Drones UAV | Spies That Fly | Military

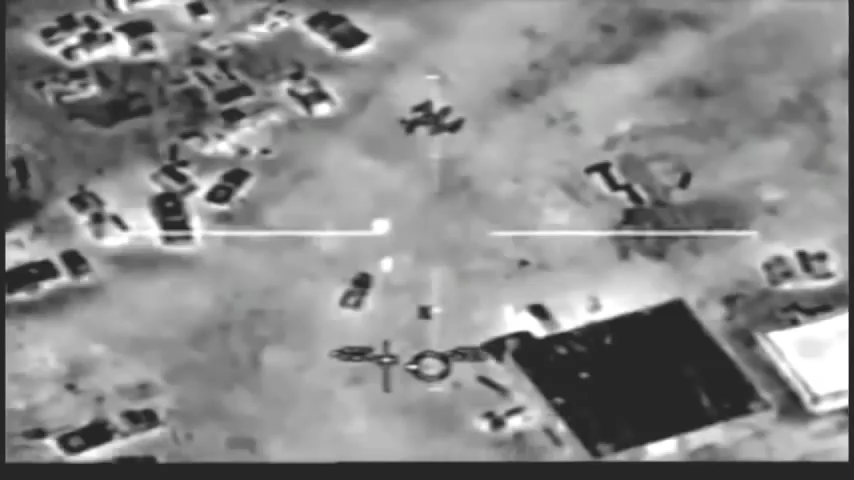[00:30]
But this time, darkness fails to protect them. The Afghan rebels were attacked by an American
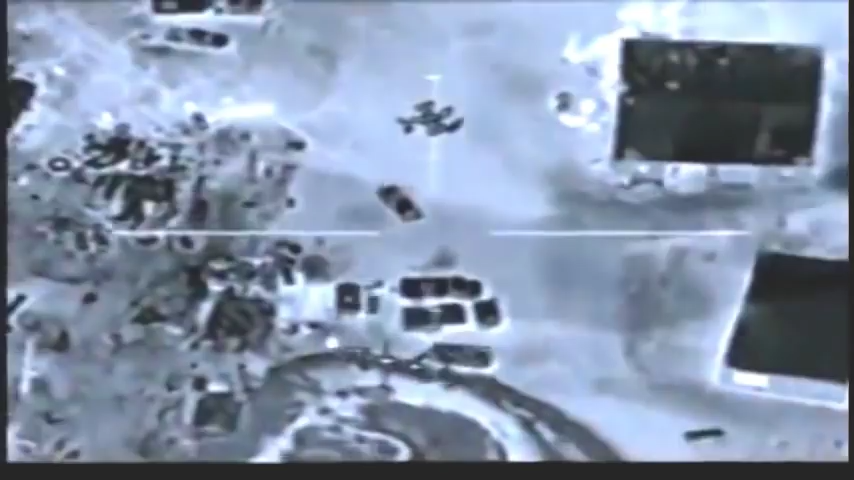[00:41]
strike plane firing lethal laser-guided missiles.
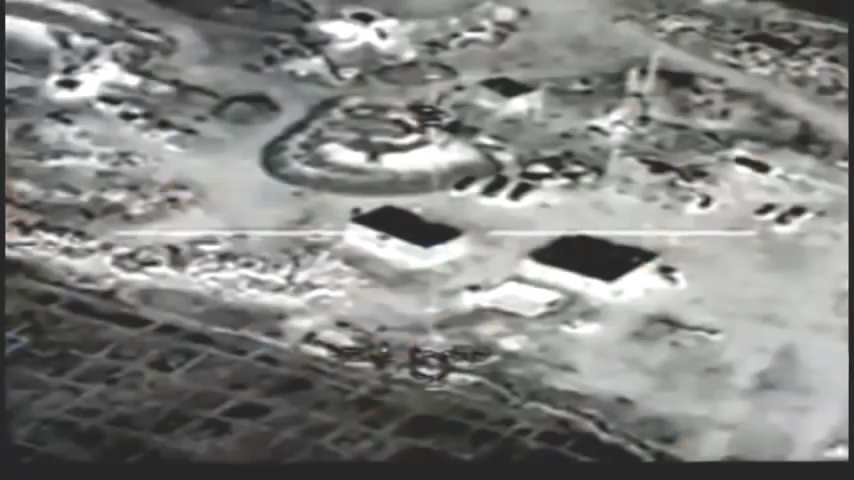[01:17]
Its powerful cameras can spy on enemies day or night. And this visual information can tell commanders where the enemy is located, and when to send in strike planes to attack.
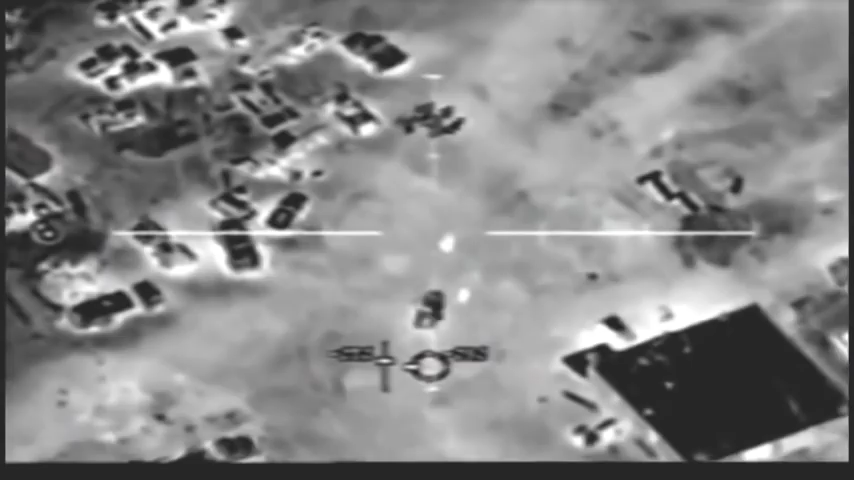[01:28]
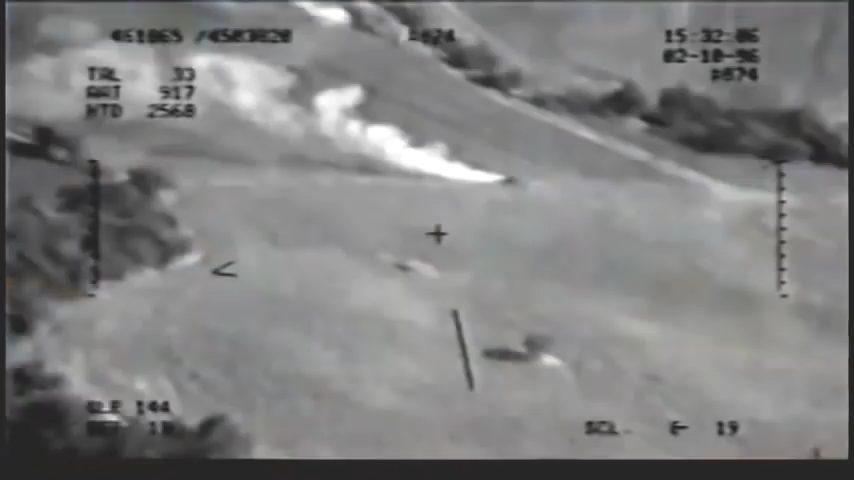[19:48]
They saw the result immediately of where the shells landed, and then if they had to fire more, or go to the left 100 yards,
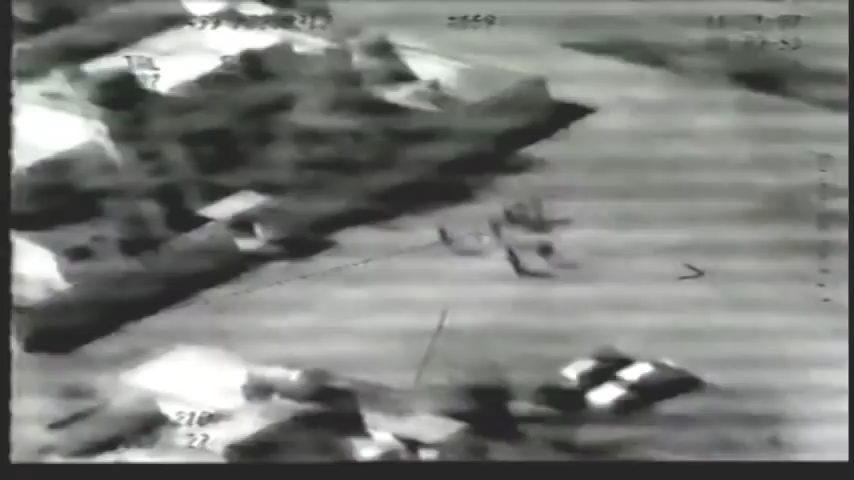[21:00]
And so, Iraqi soldiers actually surrendered to a UAV.
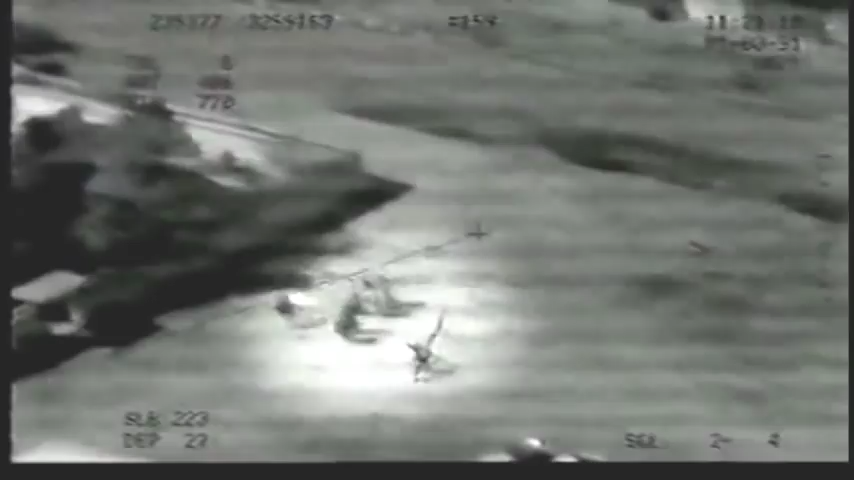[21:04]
They waved the white flag because they knew, when I hear the lawnmower engine overhead, rounds were going to follow.
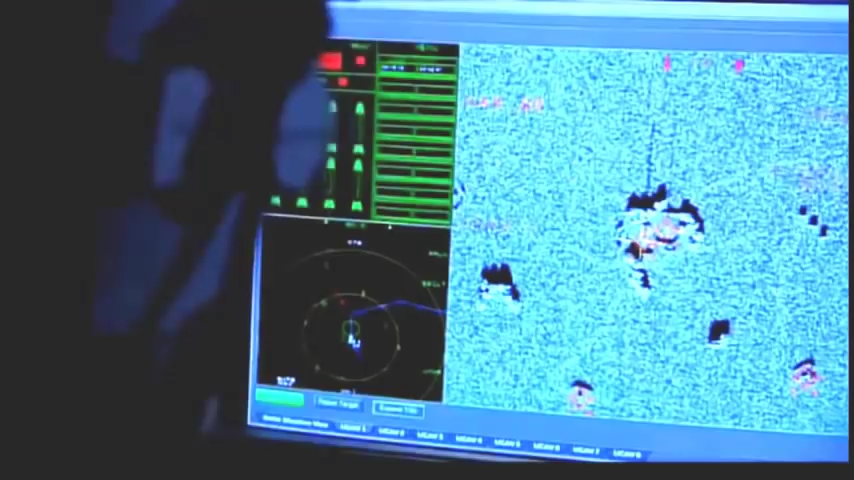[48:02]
UAVs have just taken a SAR image.
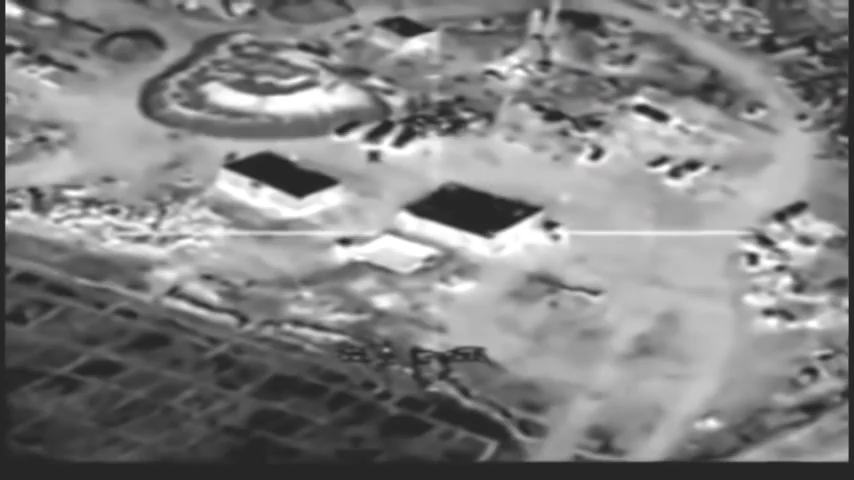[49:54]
The Air Force uses this Afghan strike footage to make its case that UAVs can eliminate mistakes and increase target accuracy.
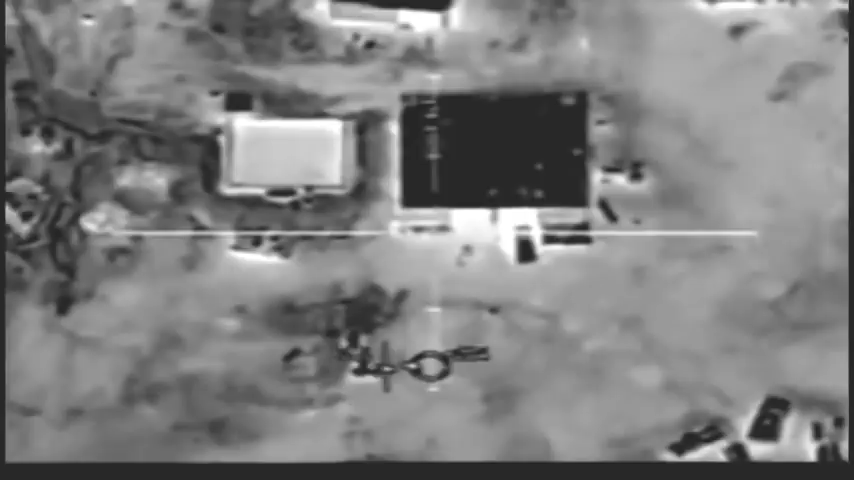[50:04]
A predator has followed a confirmed group of terrorists to this village.
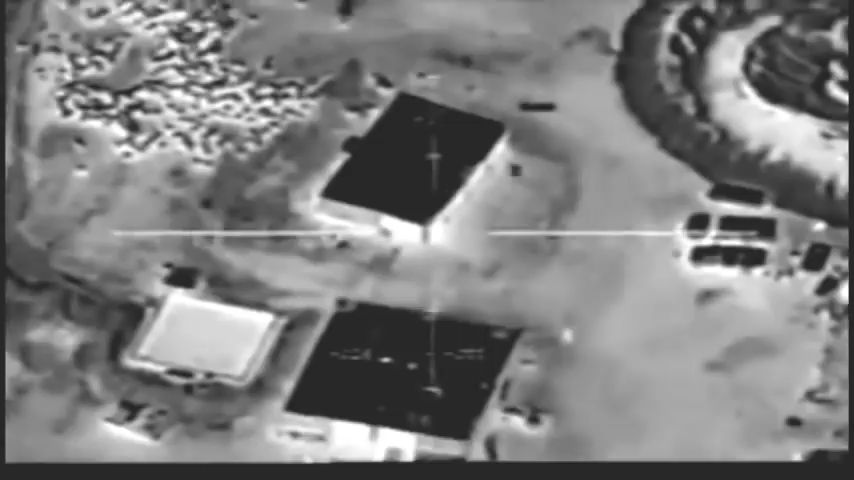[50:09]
Mosque, according to our rules of engagement, are off limits. We don't hit those. But we knew all around this area, all around those buildings, were lots of Taliban and Al-Qaeda.
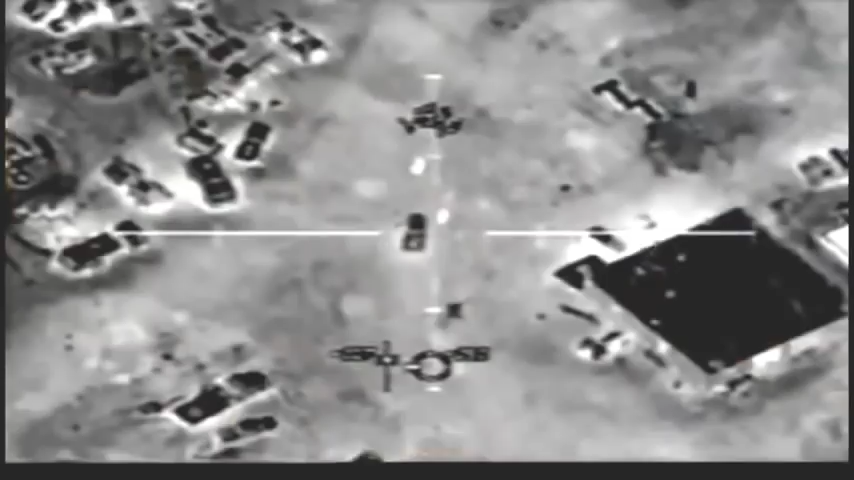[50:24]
So we are waiting for just the right time. Got a vehicle moving out. One of the vehicles moving right now. Now you are clear to engage it.
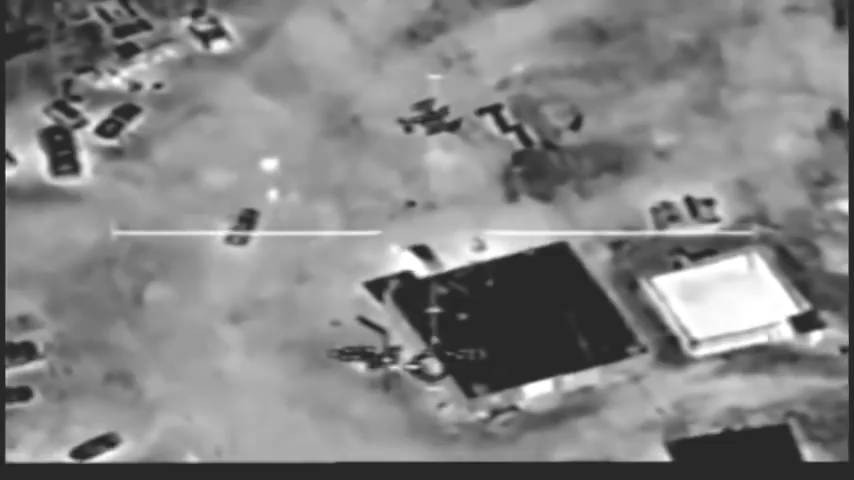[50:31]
As instructed, the mosque was spared. But the terrorists were hit with lethal accuracy by a manned strike plane directed to this spot by an unmanned predator.